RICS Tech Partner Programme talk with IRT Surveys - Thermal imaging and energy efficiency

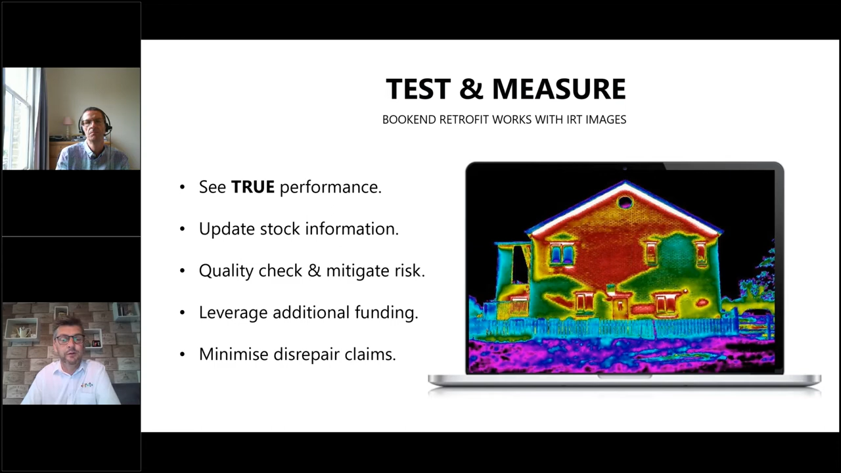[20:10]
It's okay. So that's what excites me about the thermal imaging, is you get this picture and say, look, we're not trying to sell you anything, there's no insulation involved, but I know why your house is cold upstairs. You know, it's a really simple test, and it does give you that whole picture. And then that screen, the image that's on your screen now, that's literally before and after. House on the left has been insulated, house on the right hasn't. The black circles are satellite dishes, the black strike down the middle is a rainwater pipe, the little hot spot on the top left house is a bird's nest.
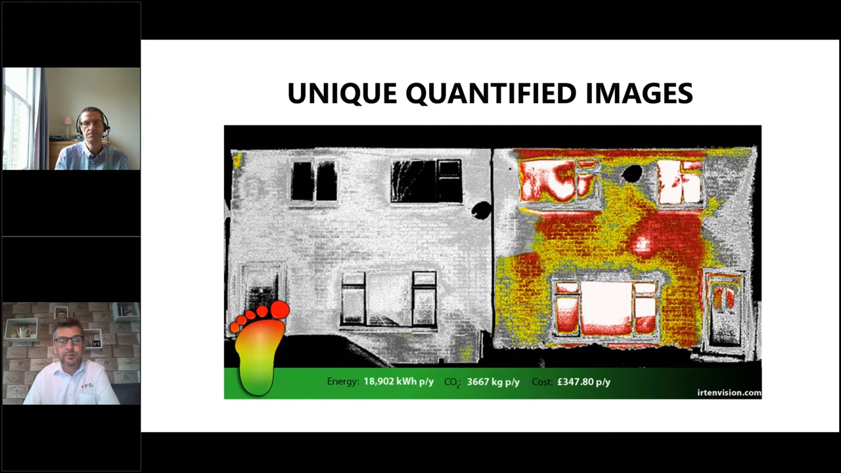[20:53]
But it's just a really compelling way to say, look, if you insulate your house, you'll save £347 a year, you'll contribute 3.6 tonnes less CO2 to the environment, and you'll save 18,000 kilowatts. It's a really simple way to do that. Would you like to say? I've heard about Project Doric. Well, I was just about to ask if you wanted me to tell you about this one.